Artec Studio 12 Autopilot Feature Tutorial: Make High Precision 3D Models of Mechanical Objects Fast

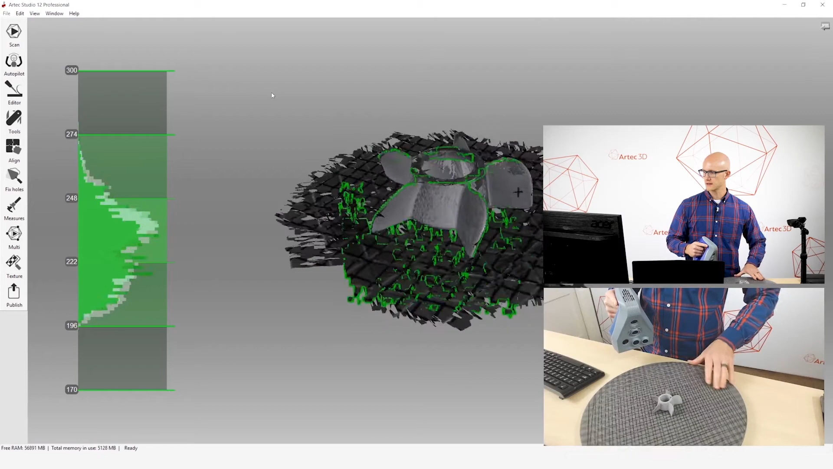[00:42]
And then since I want a complete object,
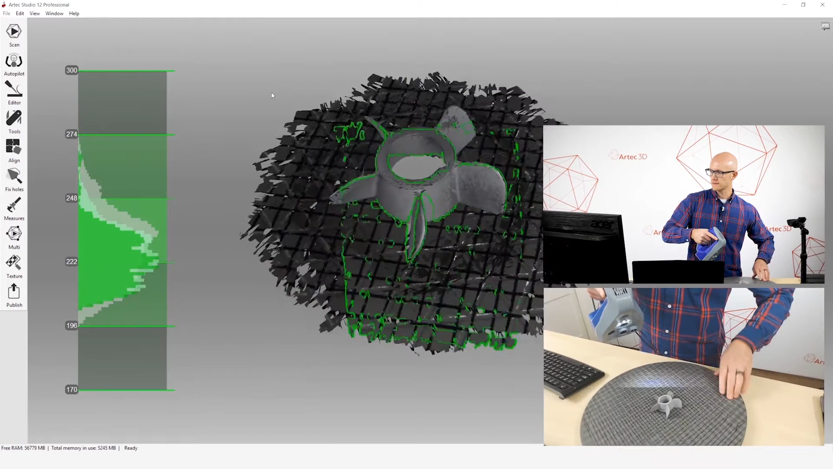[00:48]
I will flip it over and get one more scan in that orientation.
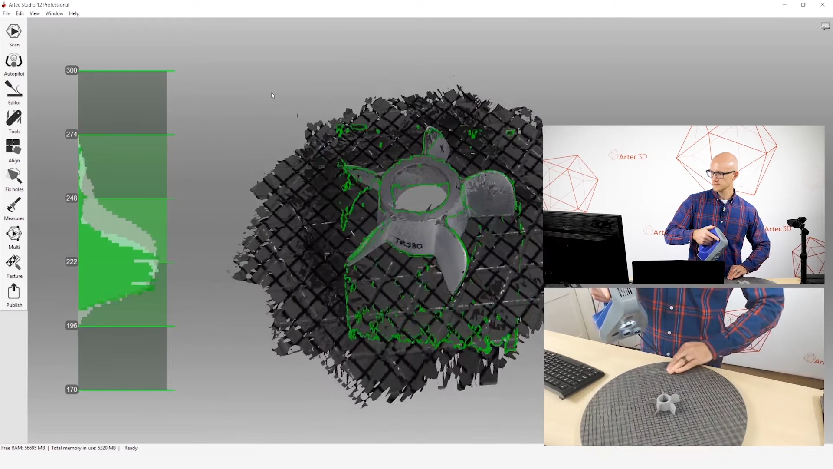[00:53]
Alright, so there's one. I will flip this over.
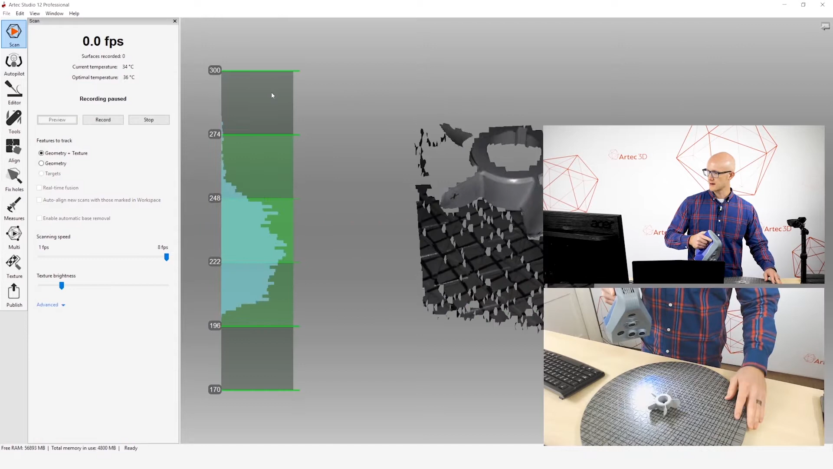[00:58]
And we'll start another scan and capture data from this orientation.
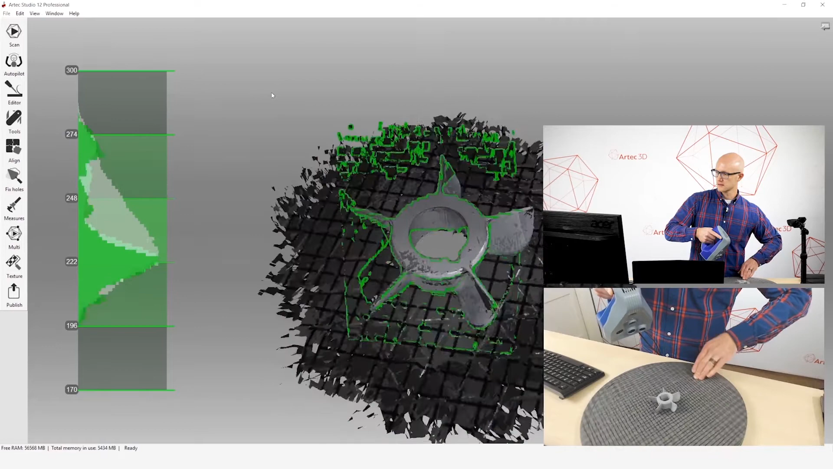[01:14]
that can be used for all sorts of different purposes.
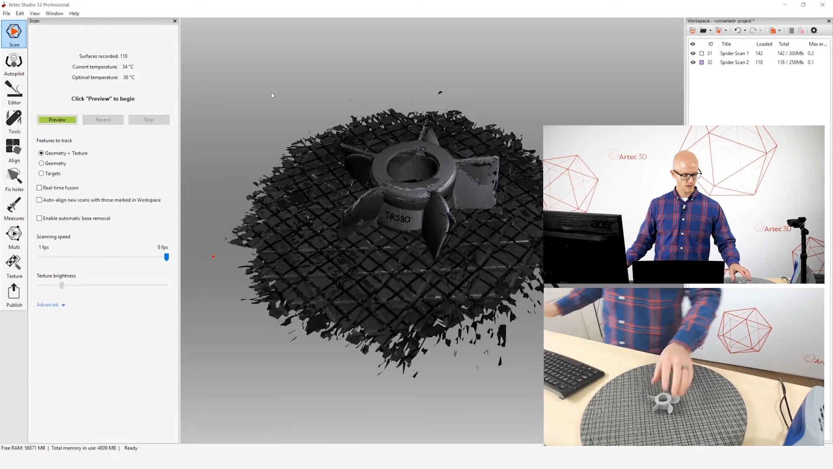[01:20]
Alright, so now we have our raw scan data.
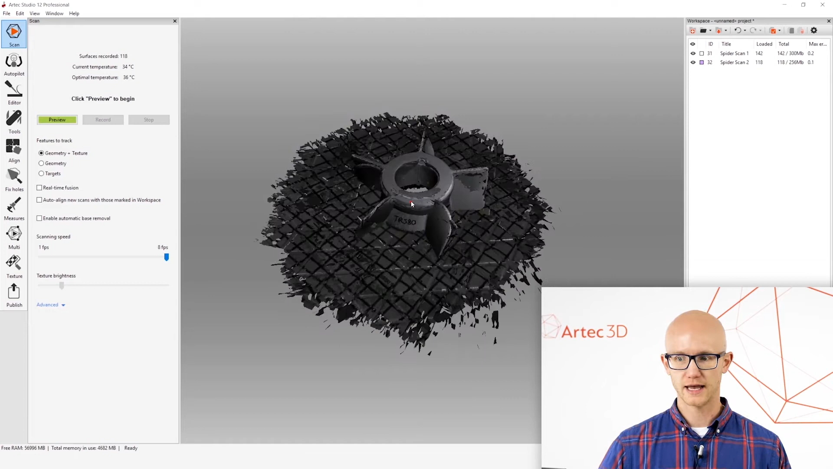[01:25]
I'm going to click the Autopilot button here.
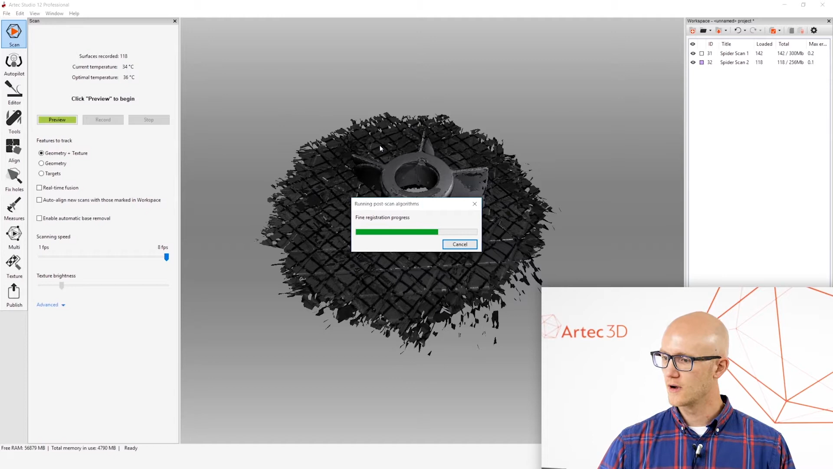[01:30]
It'll run a little fine-tune alignment algorithm there.
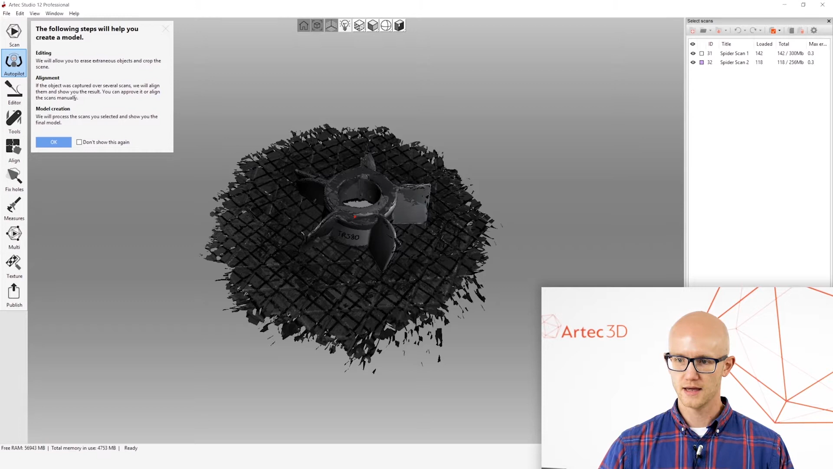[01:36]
And then it gives me a little pop-up that shows that I'm entering the Autopilot feature. I'll click OK.
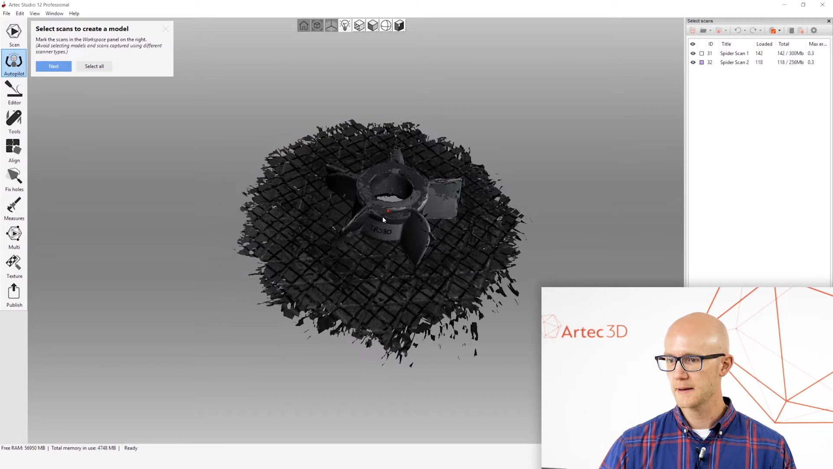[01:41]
It asks me to select the scans that I want to process. I could only process one if I wanted to, but I want to process everything. So I'll just click Select All, click Next. And then it presents me with a list of questions about the object that I just scanned. And if you are unsure of what it's asking for any of these, you can click the little button next to it. And it gives you a visual example along with other details explaining what it's actually asking.
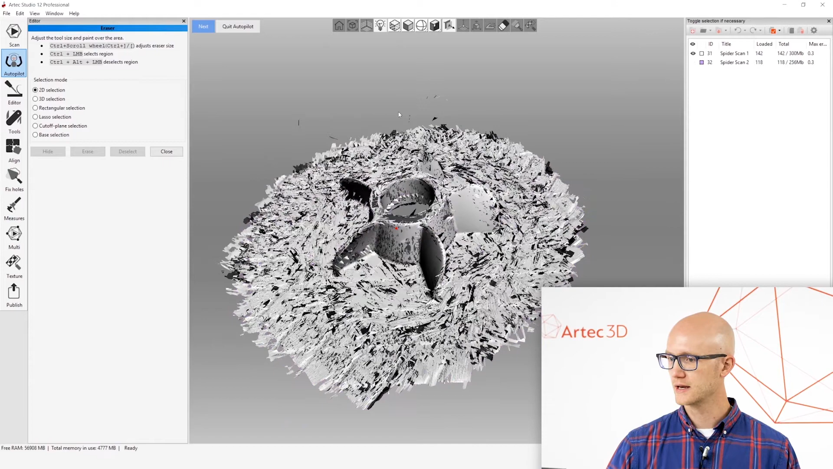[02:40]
And I will come in here and let's edit this object.
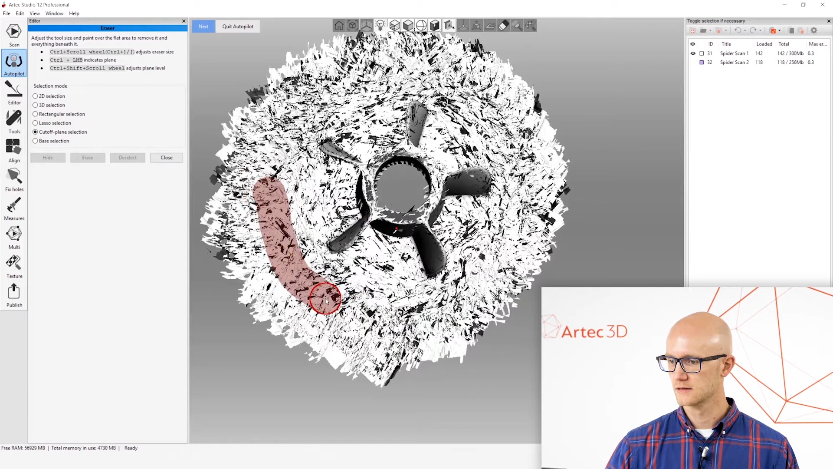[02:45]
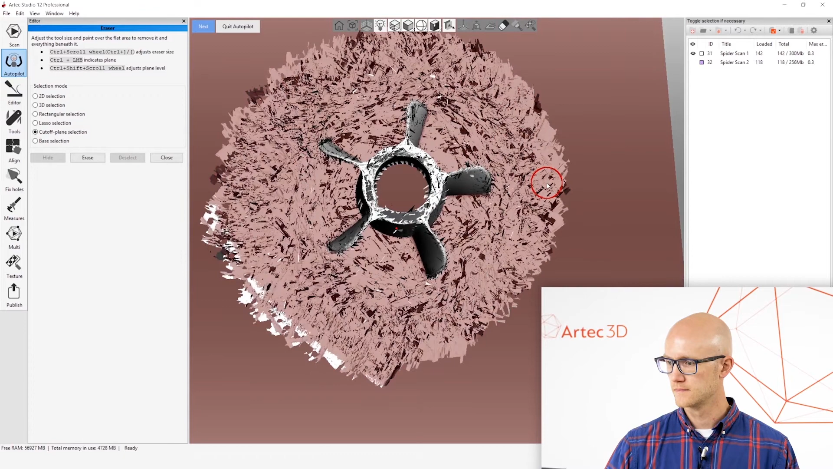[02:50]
There we go. So erase that.
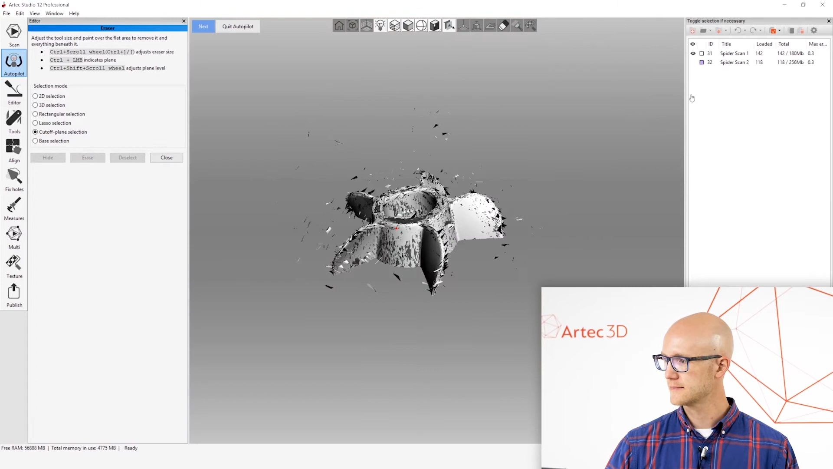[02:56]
And then I can just use this really simple base selection command.
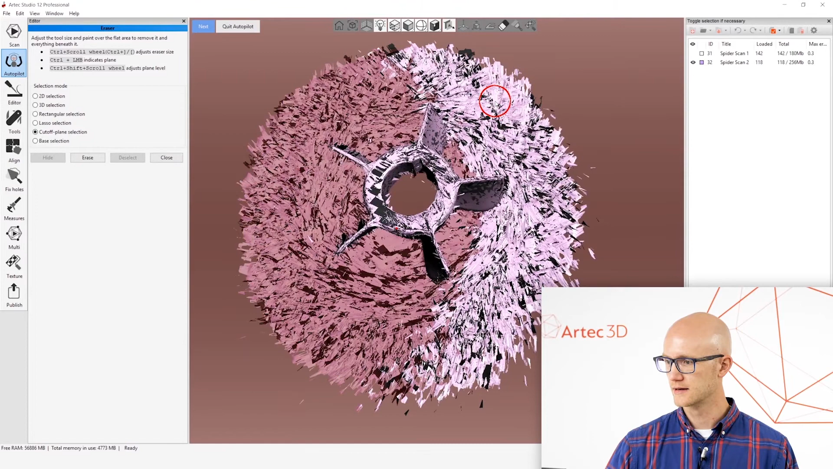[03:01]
All right. There we go.
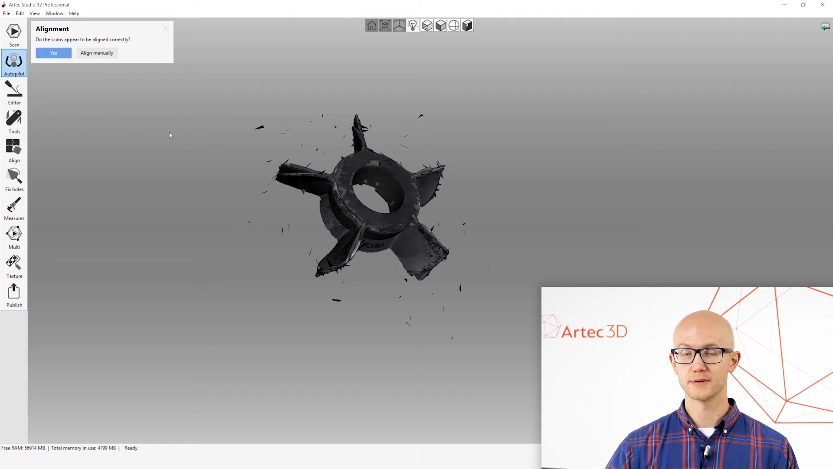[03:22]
If they're not, you can click Align Manually. And then what I'm going to do here is come in and line these up visually, side by side.
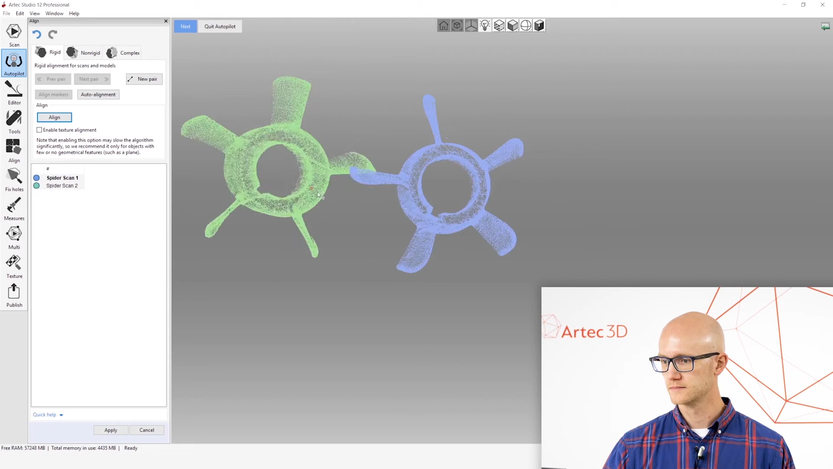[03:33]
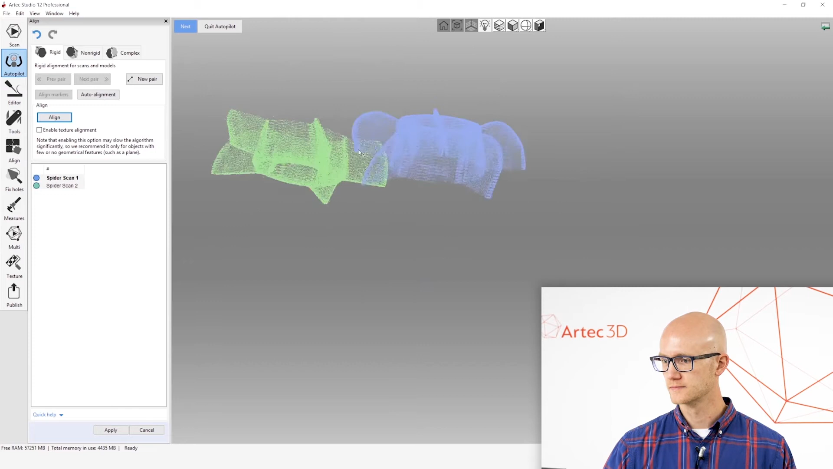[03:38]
And then click a couple points that it's able to use as a starting point here in doing its alignment.
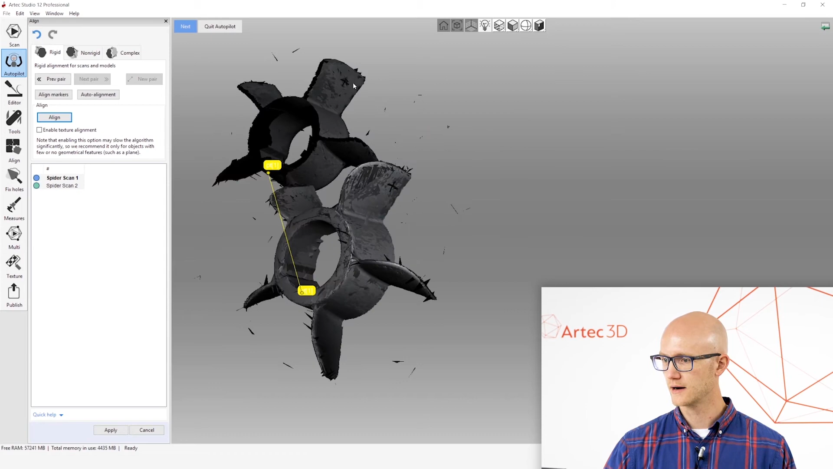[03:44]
I do have a couple markings on here for my own sanity, since this is a very uniform object here. I just need to get a couple points close here.